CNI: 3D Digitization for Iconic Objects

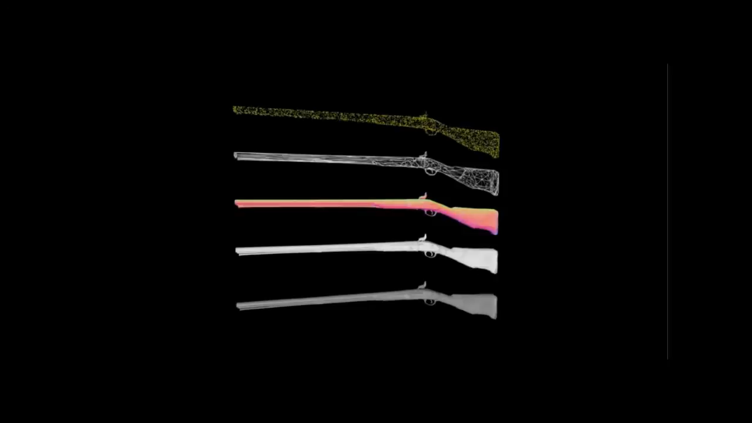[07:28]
describe the geometry of an object 3d technology really affords us the
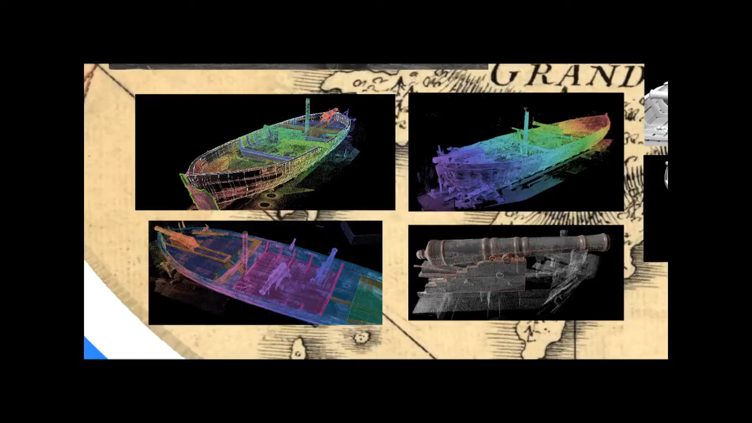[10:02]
used a laser scanner that was designed to scan entire buildings so we scanned the entire gunboat and here we have uh the model so now we're able to sort of spin it around and the uh the curators